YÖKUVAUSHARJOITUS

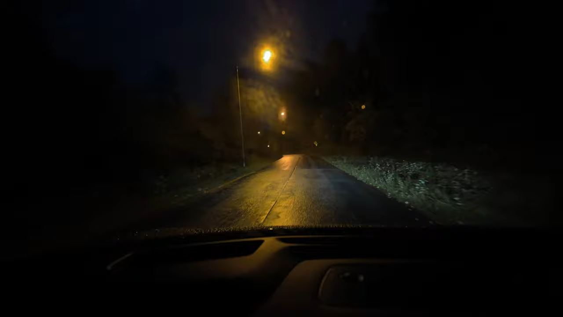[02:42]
Mulla ei ole ihan väritasapaino ilmeisesti, kun nuo katulamput on tuommosia kellertäviä, mutta ne ei jo taida olla ihan kohdalla. Täytyy tehdä sitten tossa jälkikäsittelyssä se.
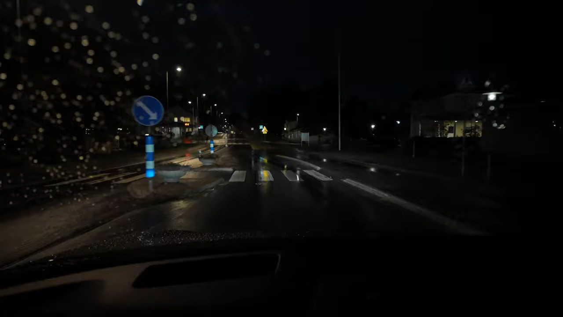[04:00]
No joo me tullaan tähän kylän keskustaan Savitaipaleella ja ajetaan tuolta S-Marketin kautta. Siellä aloasema.